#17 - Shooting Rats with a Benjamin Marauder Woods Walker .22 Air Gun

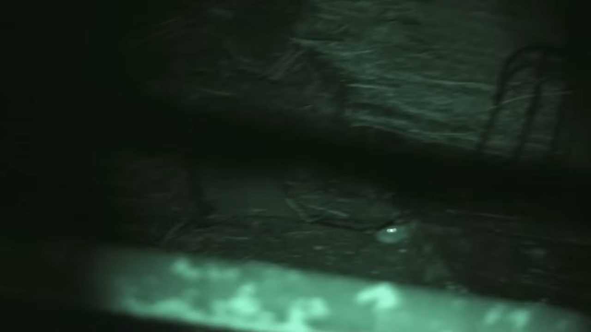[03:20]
as opposed to visible light it is much preferred.
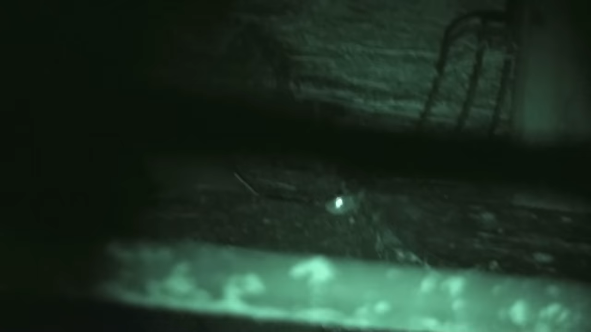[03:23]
This is at a cattle ranch near the
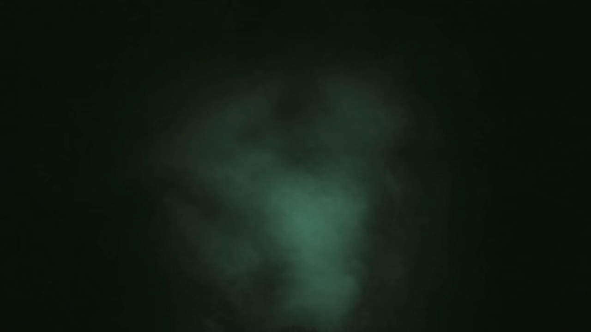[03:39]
This is corn silage packed into a bunker and on the face of this silage the rats after they come in remove some of the silage to feed
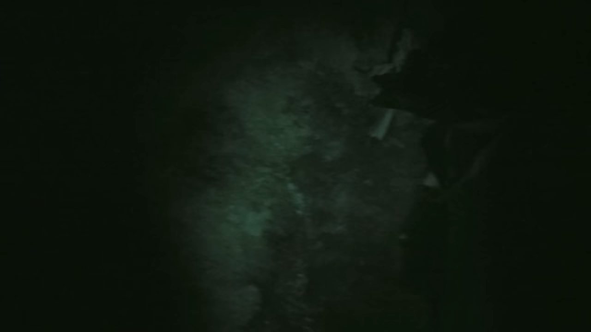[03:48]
to the cows the rats burrow in and stick their heads out and I shoot them.
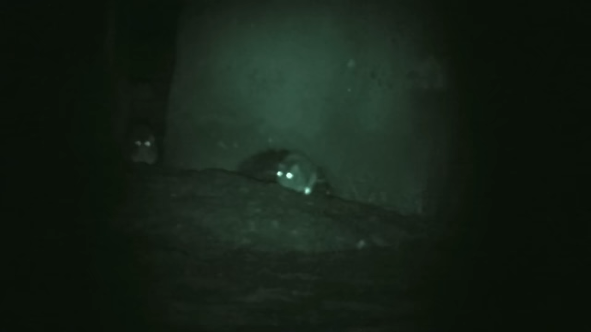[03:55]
This is at a bunker feed bunker near the dairy and they there's a big grain storage
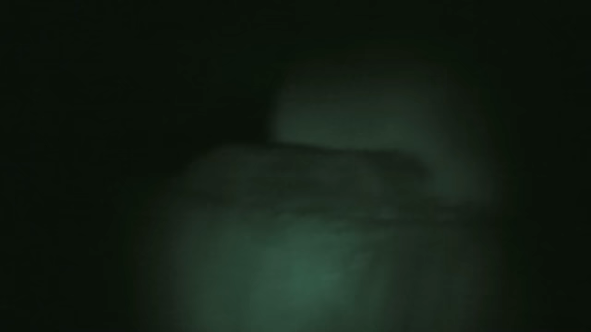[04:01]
area right here and this
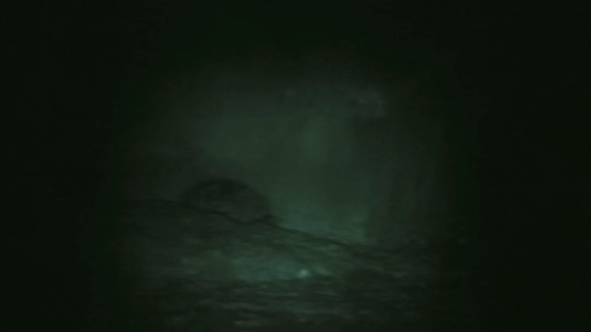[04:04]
rat that was underneath the ecology block is just giving his last gasps.
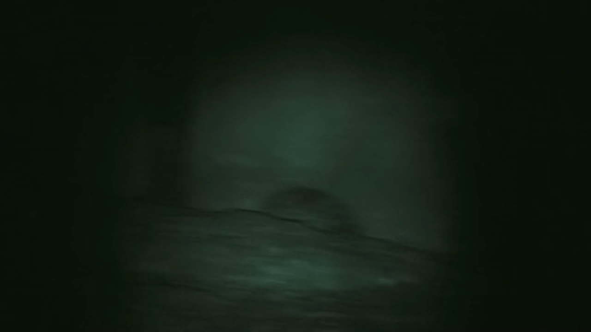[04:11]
And there was another one over here and here he is and I take a heart shot on this
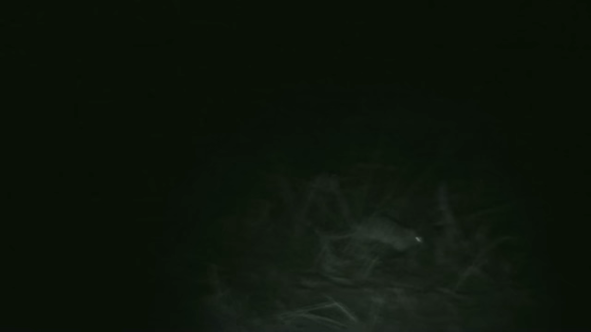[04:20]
one and then camcorder gets to the autofocus gets a little lost in the dark there so I reach up and grab some focus back on some of the objects that have more shading
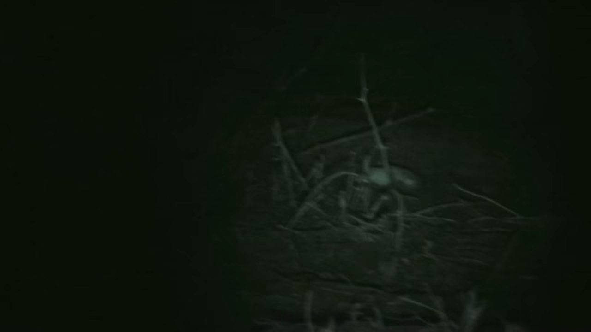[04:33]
variability and
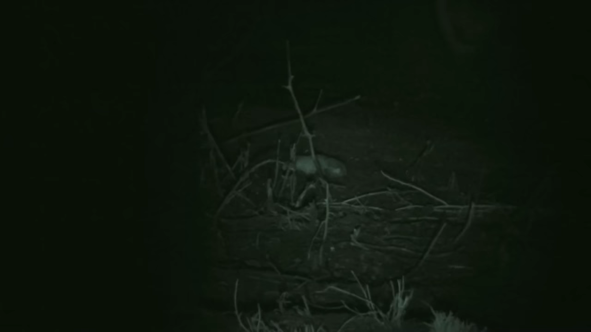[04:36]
come back to our guy who's in that short time between the shot
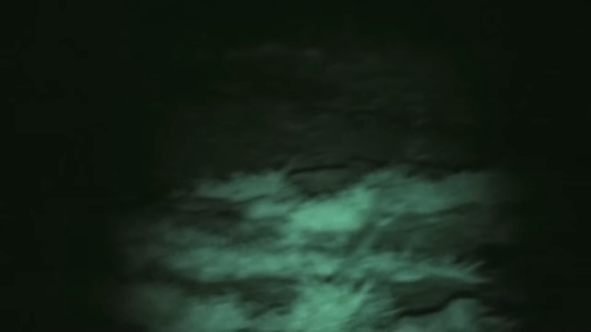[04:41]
and getting back on him he's down to his last kicks. Now where the camera's going to swing next is up next to
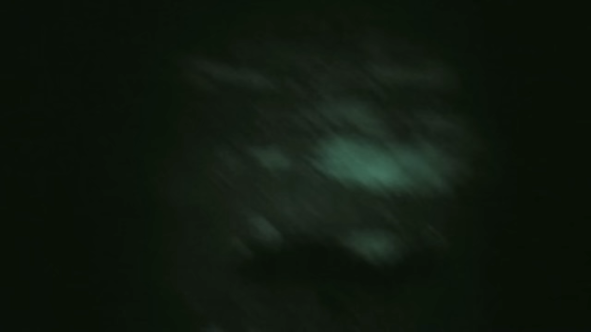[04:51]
the paved county road that runs in front of the dairy and the rats have excavated this and burrowed in so much that they've actually threatened the shoulder of the road.
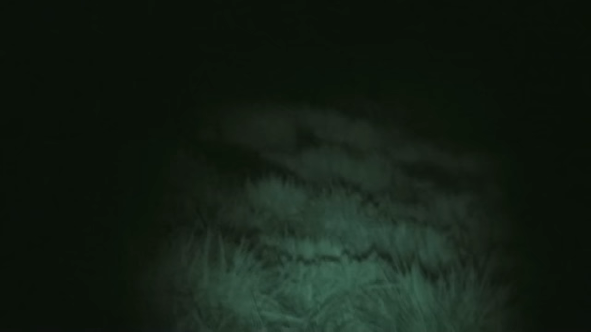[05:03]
This was about a 33-35 yard
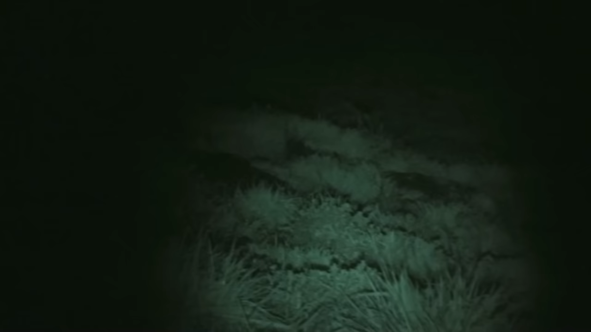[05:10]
shot and this guy had been difficult to get close to but you can see by the tail doing his helicopter thing that
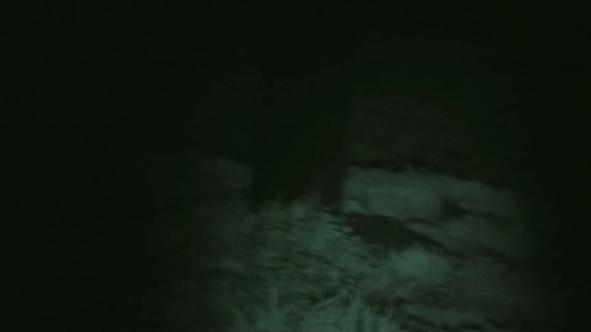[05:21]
that's his last move that's a power power pull you see to the left there. This broken up concrete is stacked near the feed
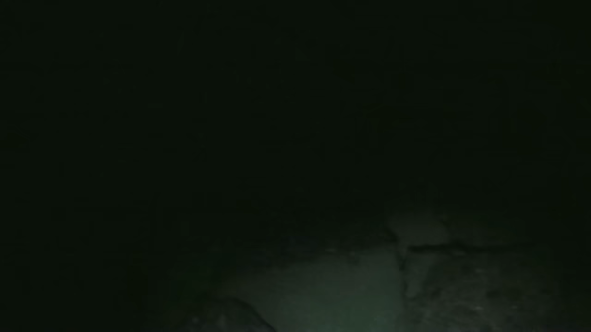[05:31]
bunker it makes a great habitat for the rats
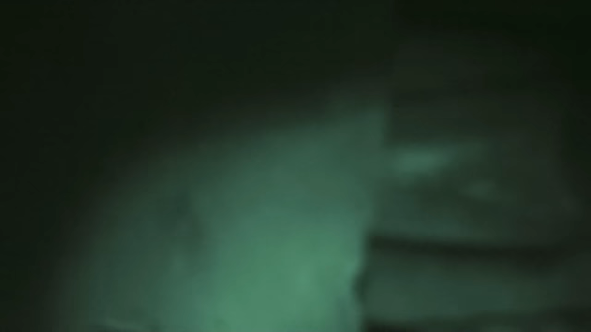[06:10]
the tires you see are used as
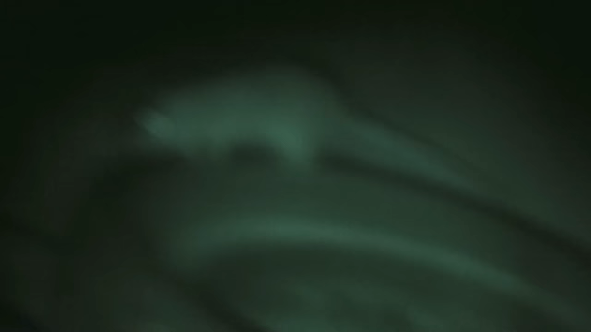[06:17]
weights on top of the plastic sheeting on top of the feed in the feed bunkers
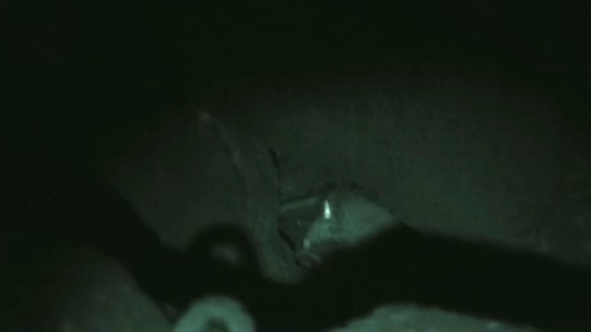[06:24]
the tires keep the wind from blowing the plastic away.
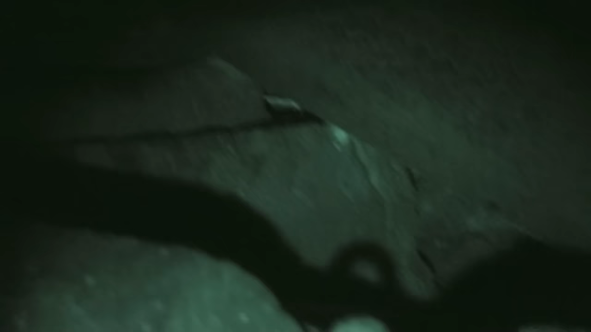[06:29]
When the tires are not being used they're stacked off to the side and become
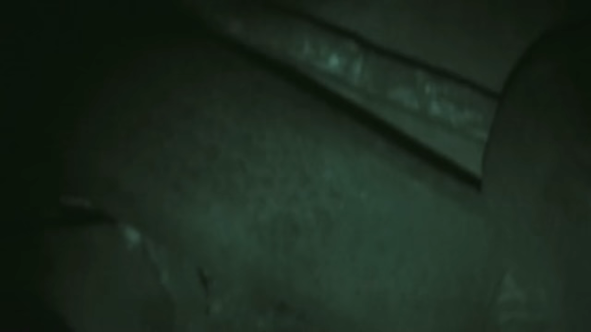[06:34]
terrific habitat for the rats and you can see it protects them to some degree but
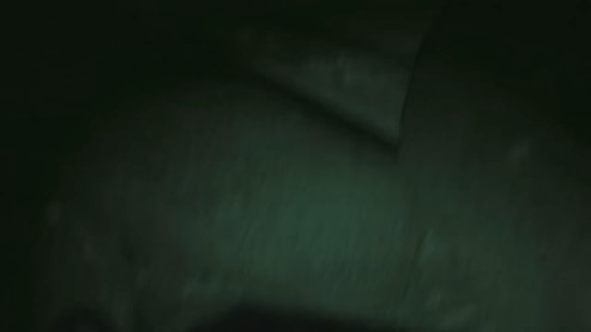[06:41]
hiding from the woods walker is a pretty hard thing to do.